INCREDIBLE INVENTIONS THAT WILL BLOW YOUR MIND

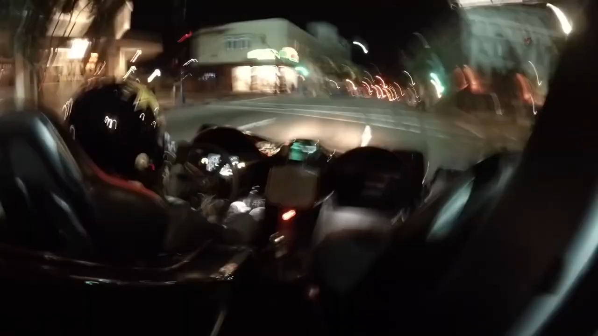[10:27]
the interior is spacious comfortably fitting two people and offers features like heated and